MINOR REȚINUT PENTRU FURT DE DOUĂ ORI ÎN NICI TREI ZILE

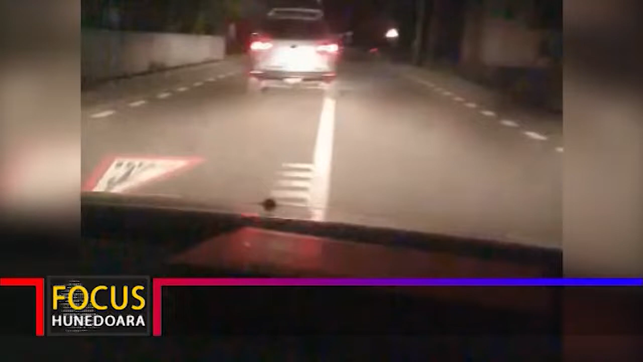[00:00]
În această dimineață, agenții din cadrul Poliției Municipiului de Vau au efectuat semnal regulamentar de oprire a unui autoturism, care circula având luminile de întâlnire stinse pe un bulevard din reședința de județ.
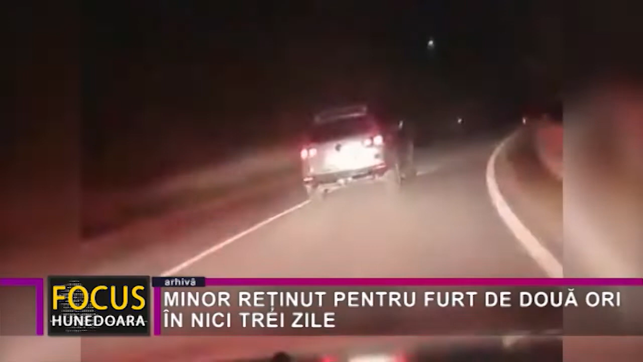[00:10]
Întrucât șoferul nu a oprit la semnalele polițiștilor, aceștia au pornit în urmărirea mașinii suspecte până la intrarea în orașul Haceg, unde, cu ajutorul unui echipaj din cadrul Poliției din localitatea mai sus menționată, au reușit oprirea autoturismului. În mașină se aflau doi minori și, în urma cercetărilor efectuate, aceștia s-au ales cu dosar penal pentru furt calificat și conducere fără permis, iar unul dintre tineri în vârstă de 17 ani a fost reținut preventiv pentru 24 de ore.